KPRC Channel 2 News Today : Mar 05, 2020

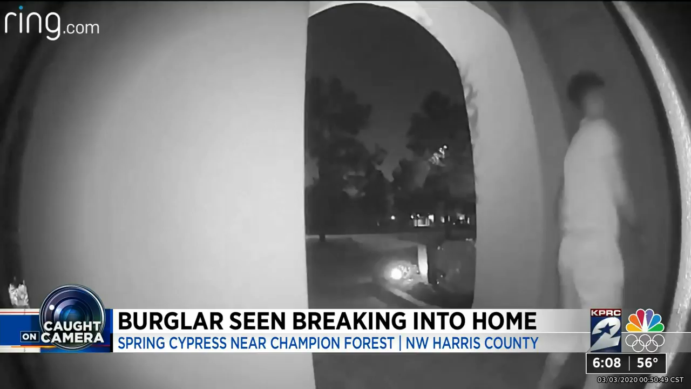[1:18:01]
doorbell camera you can see right here a burglar trying to break into a home in northwest harris county this happened late last night on lambourne circle just north of spring cypress road near champion forest the man realizes he's being recorded and tries to hide there from the camera's view deputies tell us there were two thieves who did eventually make it inside but they ran off after they were confronted by the homeowners they stole a purse and the homeowner's car fortunately no one was hurt well super tuesday is over